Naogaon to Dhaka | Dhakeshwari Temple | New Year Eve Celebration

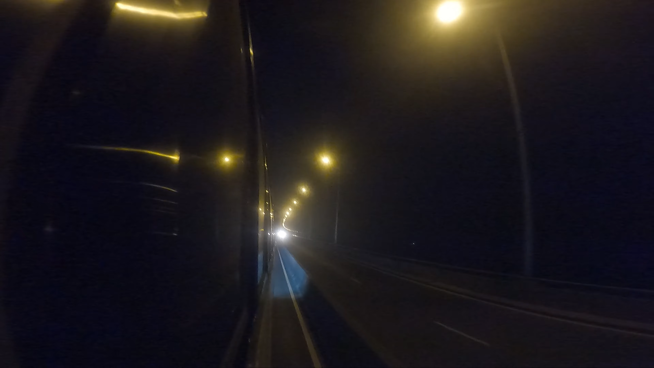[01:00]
This bridge is built on the Naukas If you don't know, I want to tell you Brahmapitra Nadi, which is the name of Bangladesh The total length is 4.98 km This is South Asia's biggest pool